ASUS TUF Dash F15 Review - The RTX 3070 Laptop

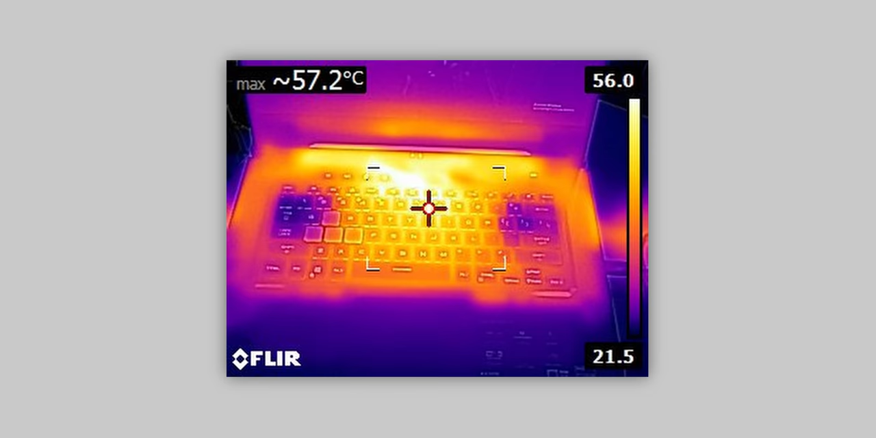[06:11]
On screen: max 57.2°C
Another critical area for thin and light laptops is surface temperatures, and those are kept under control really well. The only thing I'm not too crazy about is the hot air that's
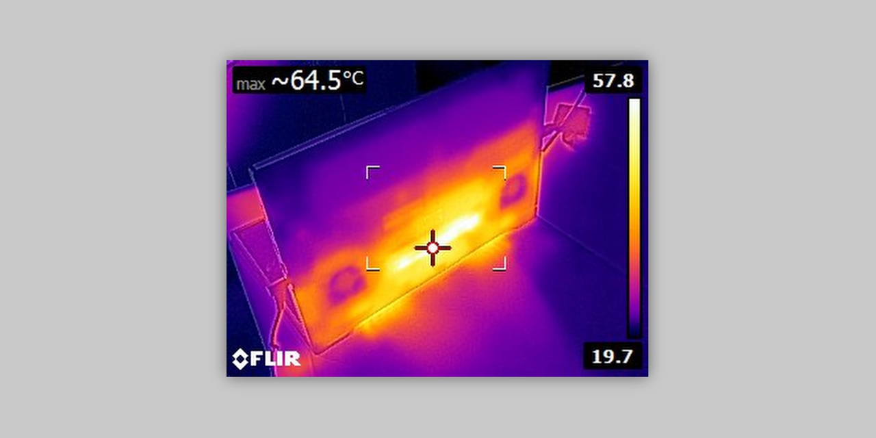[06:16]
On screen: max 64.5°C
exhausting from the side because it blasts right onto your hand when you're using your external mouse, so that can get a little uncomfortable.